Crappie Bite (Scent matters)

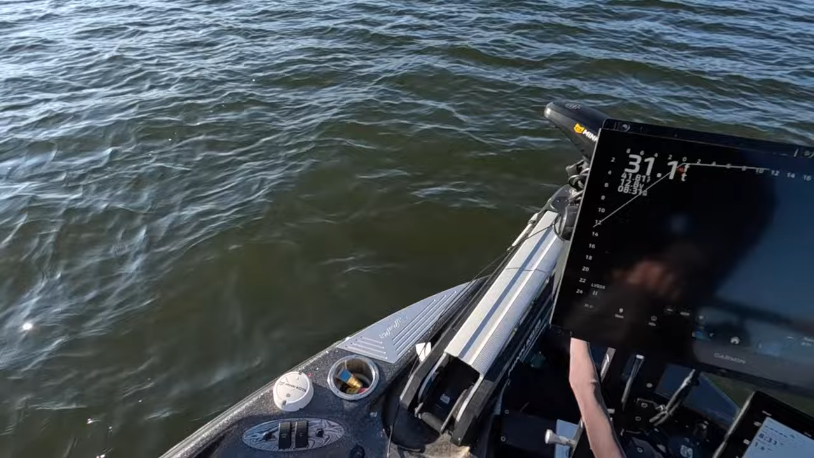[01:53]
so to note i always keep my bait pop right there in that cup holder it's convenient for me it's always there keep usually about two of them uh two variety of colors of those three so we've got that bait
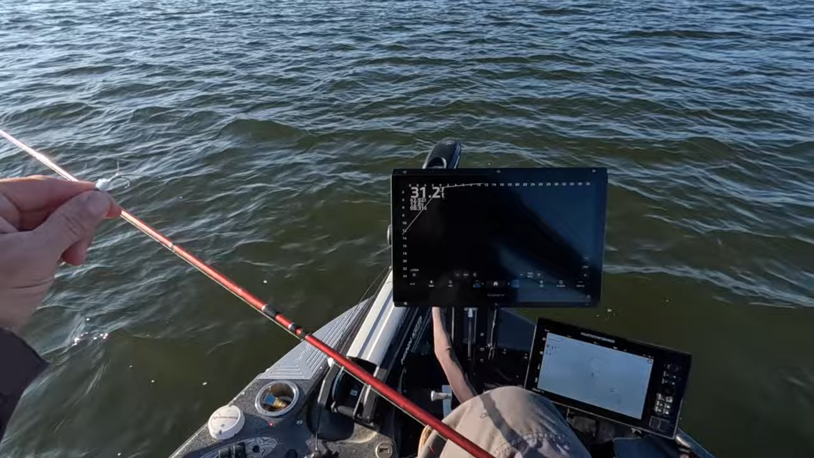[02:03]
that we actually just loaded up right there that's the new light blue jig head at three pound fishing with a nice little white chanel body and we have that nice blue bait pop right on top of it and we're searching i can tell you one thing these fish have definitely gone down in the water column they're all the way down there at 14 which is interesting and right now
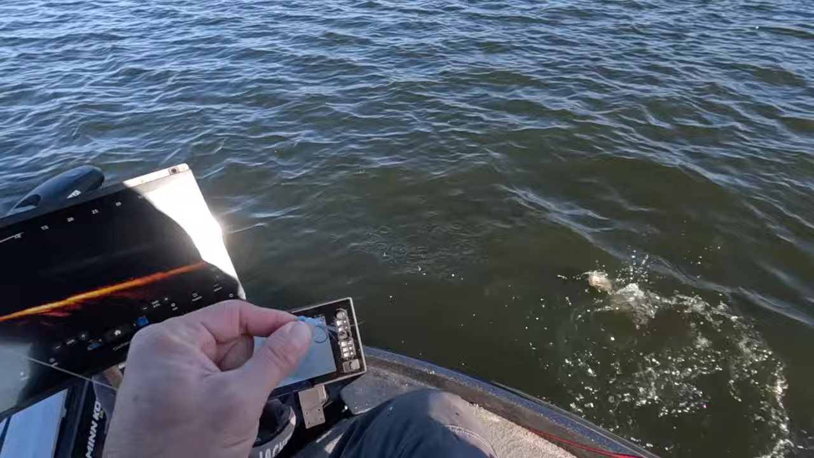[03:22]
so my experience lately has been that we really need to be fishing for shallower fish but it is always of course hard to pass up when you see fish way down there they don't tend to get as spooked when they're that far down there these particular fish right here are roughly around 16 feet and they're moving around quite a bit down there so they're they're active but as we just proved uh you can kind of deter them if they see you um but being this deep uh they